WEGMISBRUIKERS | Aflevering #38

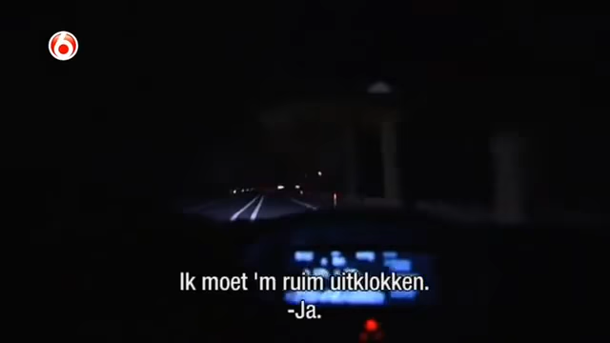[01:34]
Ik moet hem ruim uitklokken. Ja. Doe ik het dan nou?
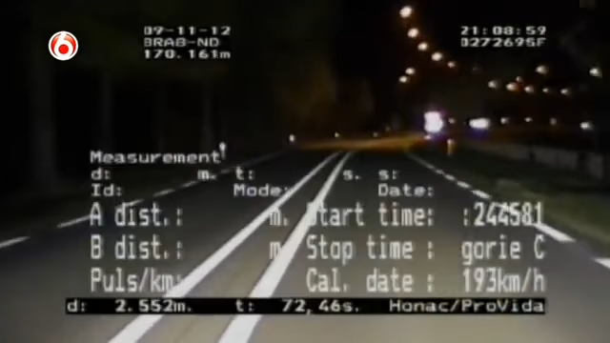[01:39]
Ik 126 staan. Hey. Hij gaat er voorbij.
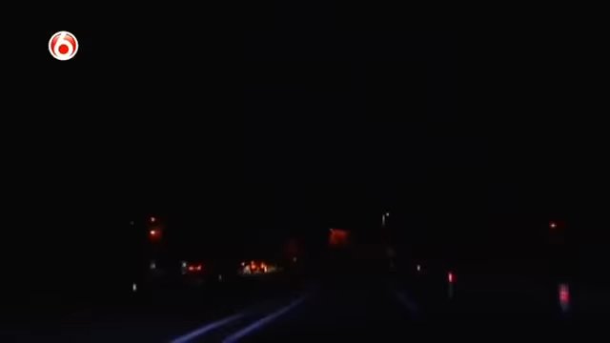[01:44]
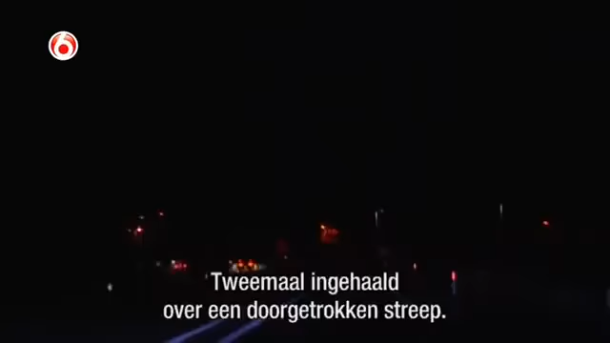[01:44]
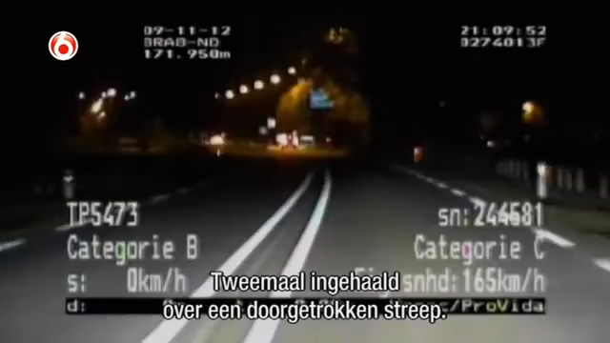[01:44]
2x ingehaald door de Brugstreek. Ja.
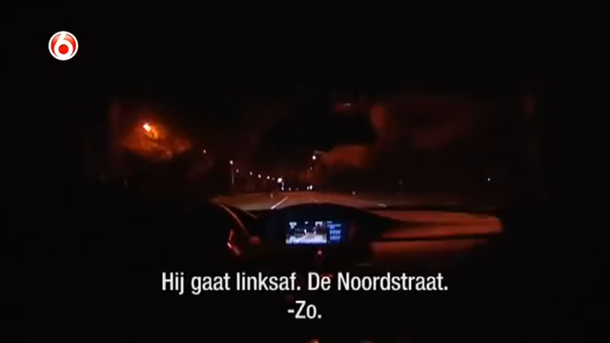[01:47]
Hij gaat linksaf, Noordstraat. Zo. Er zijn geen remmen van de lucht onderweg.
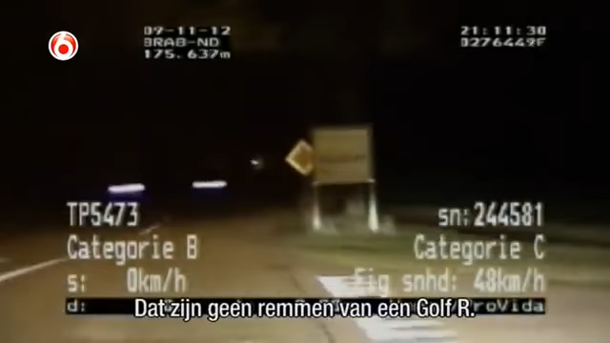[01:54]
Ik heb een meting gestart. Oh, kijk eens. Hij is die ook alweer voorbij. Kijk eens. Oh, die gaat hard. Kan uitklokken. Ja. 135. Ja, vind ik goed geweest. Ja. Kom jij loop? Ja, doe maar. Kom jij loop, loopt.
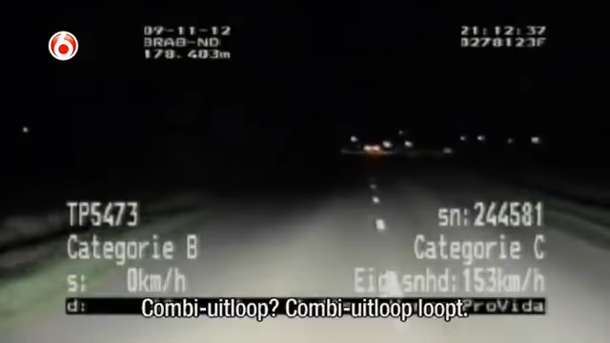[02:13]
Hij heeft uitloop. 150 rijden we. En nou remt hij, nou remt hij. Ja. Ja. Ja. Kijk eens, hij remt heel fors, want zijn dingen gaan wel ja, ik zie het, ja. Wat ons te wachten staat.
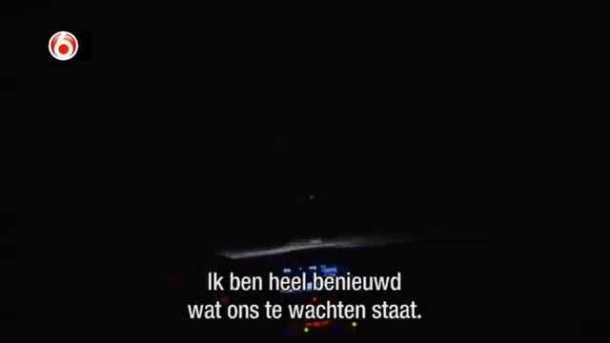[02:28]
Zag ik iemand lopen? Ook zo een ja, mooie kleding. Ja, levensmoe. Zo. De Mercedes-rijder slaat af richting de manege.
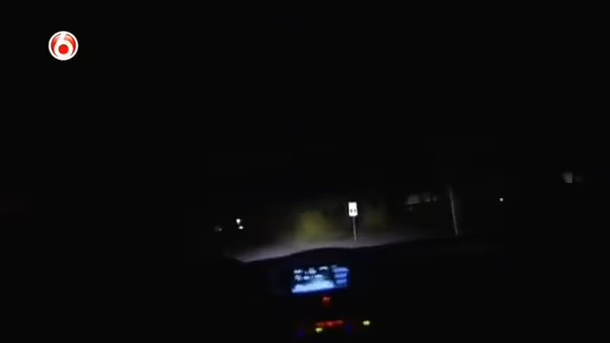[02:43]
En gezien zijn rijstijl ziet het er naar uit dat de surveillanten zijn rijbewijs invorderen. Waar is hij? Hier, door.
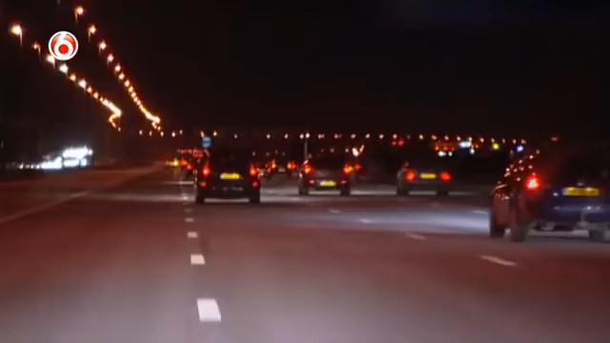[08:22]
Surveillanten Patrick en Jeroen volgen een Ford-bestuurder die kennelijk veel haast heeft en op het randje van invordering zit. Ik ben toch goed bezig om de rijbewijs kwijt te raken. Ja. 158, 157. Vlak hem af. 149 gemiddeld. Eroverheen en meenemen. Ja. U staat aan de kant voor de snelheid.